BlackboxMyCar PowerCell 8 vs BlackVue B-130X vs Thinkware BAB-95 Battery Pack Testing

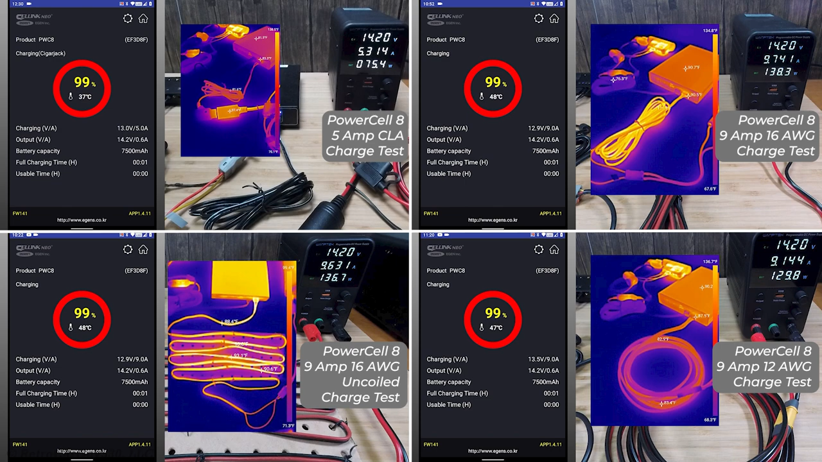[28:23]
That's what you see in the lower left and then on the lower right we have a 9 amp charging mode using my own 12 wire gauge charging cable that I made and it did reduce the temps and did reduce the number of amps as well. Here are the screenshots from the videos that I created for the charging mode test for the Blackview B-130X and all four of the same charging tests were performed and you can see that they are exceeding the 5 amp and 9 amp maximums that are stated in the product documentation.
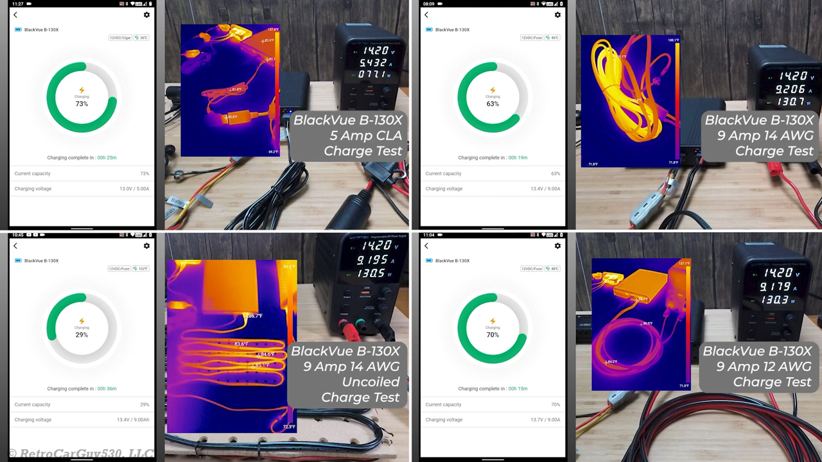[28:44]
Here are screenshots from the charging mode test videos I created for the Thinkware BAB-95.
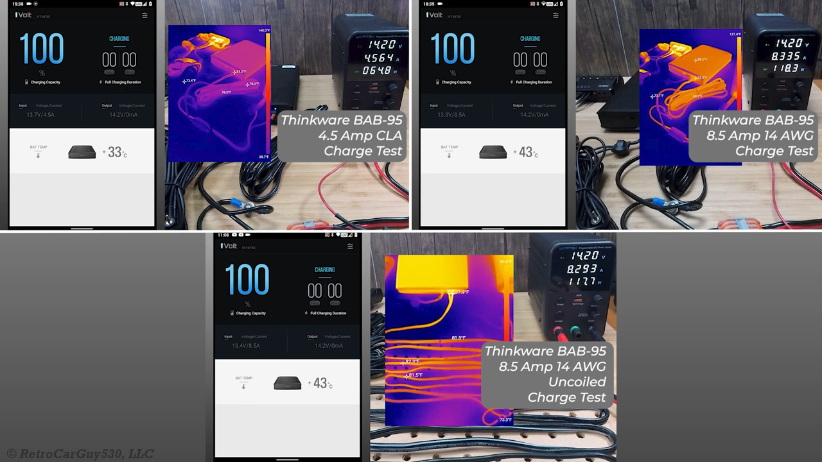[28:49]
The low amp charging mode for the BAB-95 is at 4.5 amps in the product documentation and the high charging mode is 8.5 amps and that's lower than the other two which are at 5.0 and 9.0 respectively. You can see that the low amp charging mode with the cigarette lighter adapter did exceed the 4.5 amp stated max but for the high amp charging mode of 8.5 max it actually stayed within that limit.
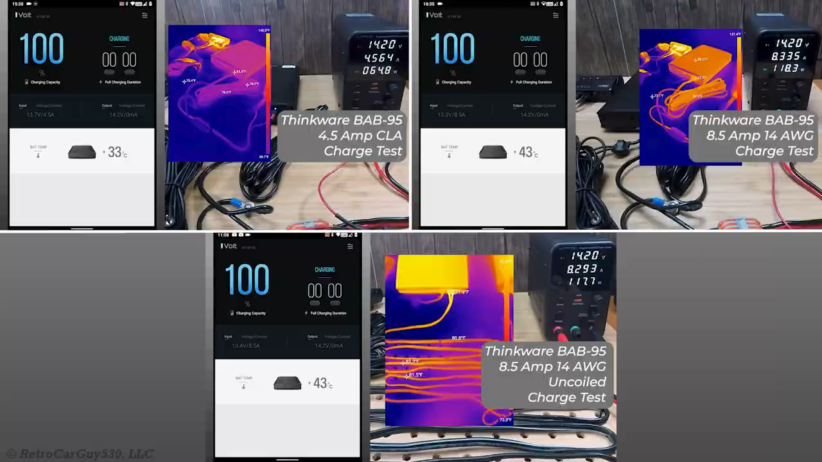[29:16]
Here are the results from my battery pack charge test. I'm showing the maximum temperature of the charge cable reached during the test.
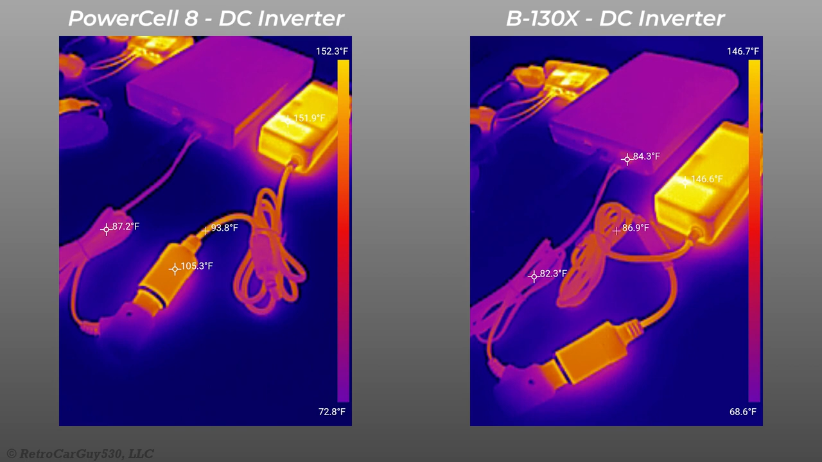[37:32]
The low amp charging modes for both of those dash cam battery packs actually failed due to the DC inverter hitting an over current or an over temp condition and it would turn off the power and reset itself. Blackbox My Car is aware of this particular situation.